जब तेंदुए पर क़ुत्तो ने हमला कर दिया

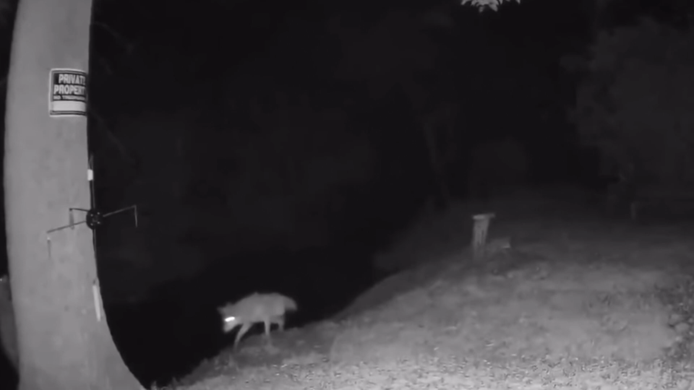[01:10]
धीमी चाल में पेड़ के पास आता है और जैसा की हमने आपको बताया था कि कायोटी तीन फुट उचा कूद सकते हैं अपने इसी कूदने की क्षमता से कायोटी रैकून का पिछवाड़ा पकड़ लेता
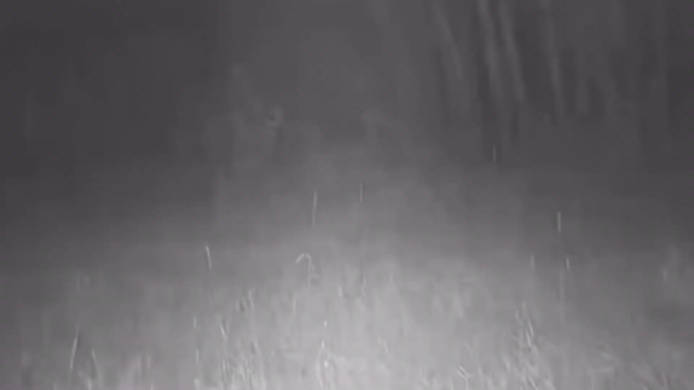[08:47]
कि इस क्लिप में भेडिये को एक हिरन मिलता है
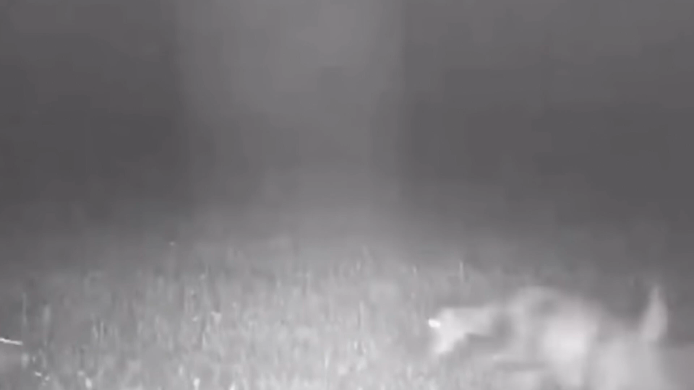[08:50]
और इससे पहले हिरन वहां से भागने की कोशिश भी करता उससे पहले ही भेडिया मिलकर हिरन का